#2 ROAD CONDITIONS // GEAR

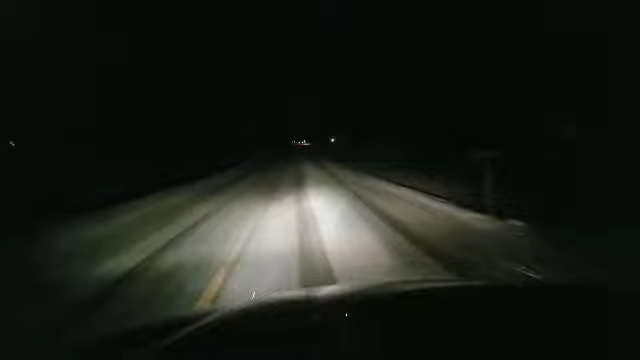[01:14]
well this is state hardware 41 you can see it's coming up not too bad this is with the brakes on and we're gonna hit the brakes right now i mean just a little bit of sliding but i got the anti-lock thing going on it's it's okay it's okay i do have four-wheel drive though all right mates this is 73 north going from pebbles out of locust grove to hillsborough right now i'm in loudon so this is loudon these are the road conditions right at 6 45 this morning tuesday